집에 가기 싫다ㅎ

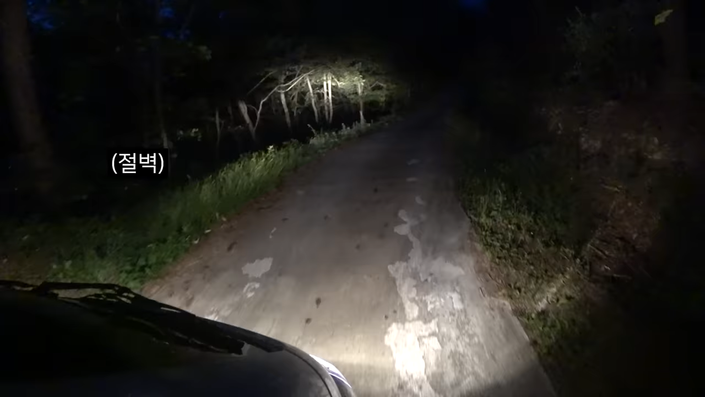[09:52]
오른쪽으로 가야 돼. 오른쪽에 이렇게 떨어지는 거지. 너무 붙어도 돼. 오른쪽 훨씬 붙어도 돼.